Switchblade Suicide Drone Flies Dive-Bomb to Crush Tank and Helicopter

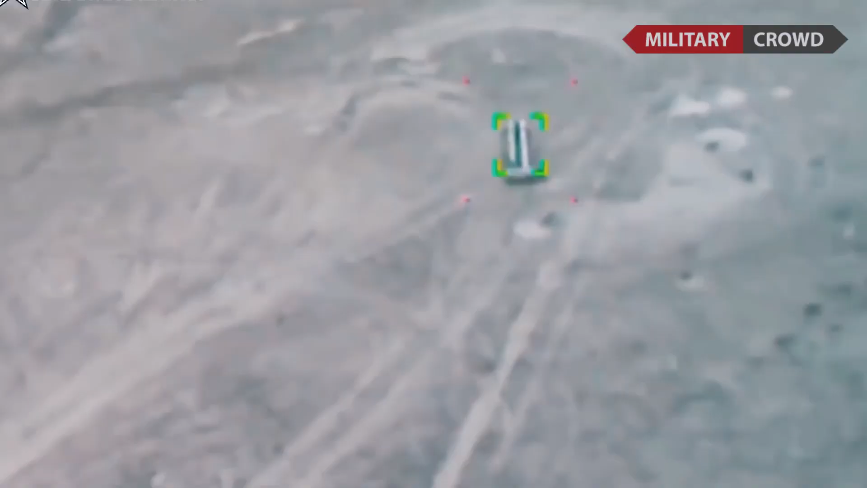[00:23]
reason it is called switchblade comes from
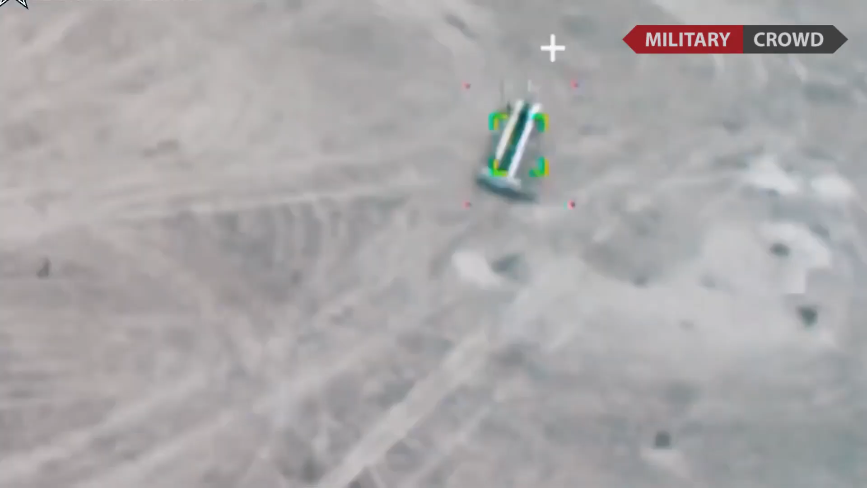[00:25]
the
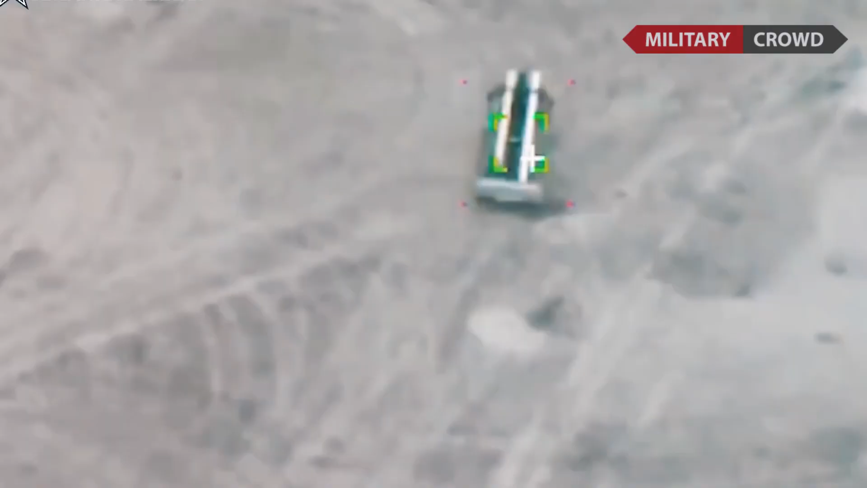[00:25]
way the spring loaded wings are folded up inside a tube and flip out once released
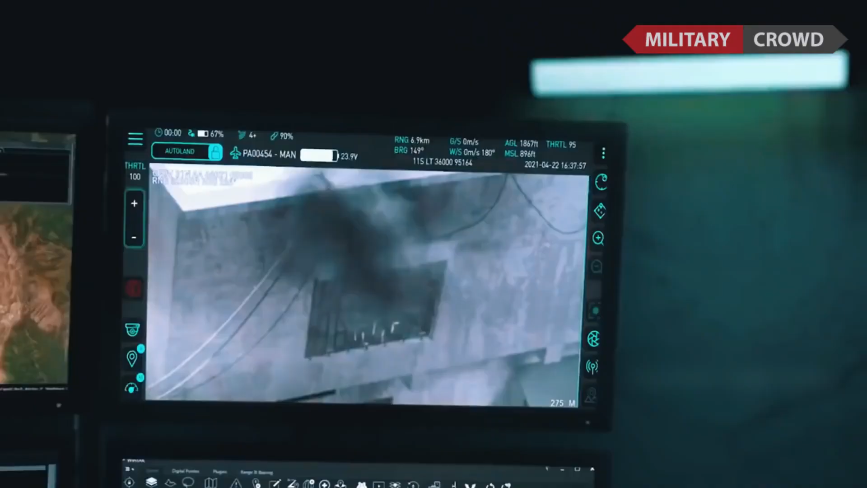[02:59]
its warhead has an explosive charge
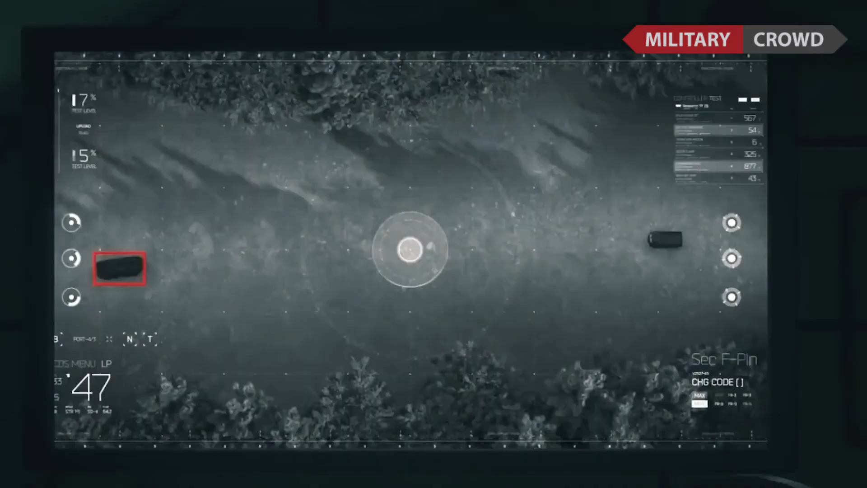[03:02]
equivalent to a 40 millimeter the operator's grenade to destroy light armored vehicles and personnel if the target disappears the operator can call off the switchblade and retarget it
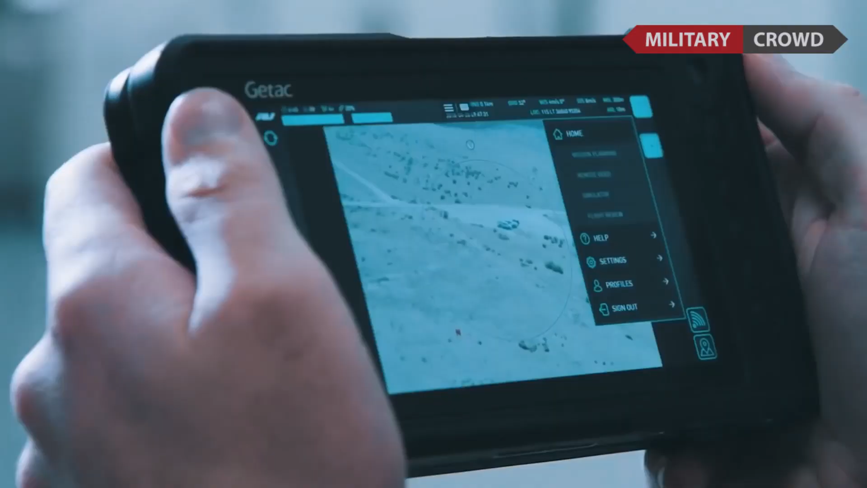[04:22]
it is secured through on-board encrypted data links and selective availability anti-spoofing module gps with a patented wave off capability not like tow missile which is still controlled by radio frequency